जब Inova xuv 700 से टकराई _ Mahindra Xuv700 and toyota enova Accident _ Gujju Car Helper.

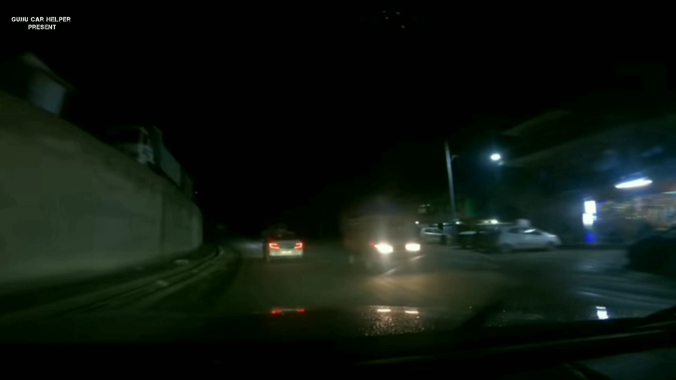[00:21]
के मुताबिक 60-70 की स्पीड में एक इनोवा एक्षुवी सेवन डबलों